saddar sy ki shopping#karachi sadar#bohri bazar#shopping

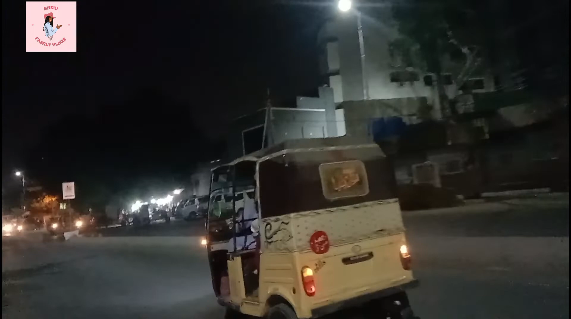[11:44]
तो जी फ्रेंड्स अब हम वापसी की तरफ अपने घर की तरफ रवाना हैं और ये हम लोग वापस आ रहे हैं रास्ते में। देखिए रात के टाइम पे कितनी लाइट्स वगैरह हैं और कहते हैं ना कराची रोशनियों का शहर होता है,